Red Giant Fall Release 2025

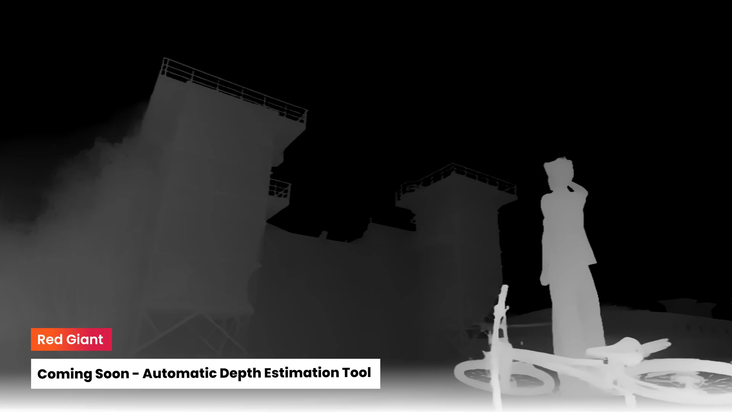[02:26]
Coming soon, Red Giant will reveal its automatic depth estimation tool.